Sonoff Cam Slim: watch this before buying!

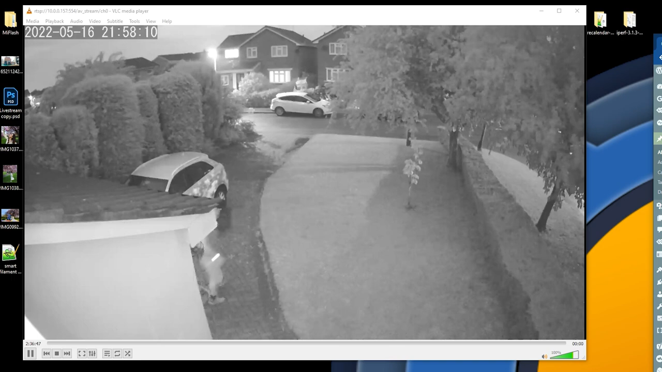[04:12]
up for RTSP with this camera it's so easy. And despite its tiny size even the night and performance it's okay day which is quite nicely exposed you've got plenty of details and you know some compression artifacts that's well that's to be forgiven for the most part.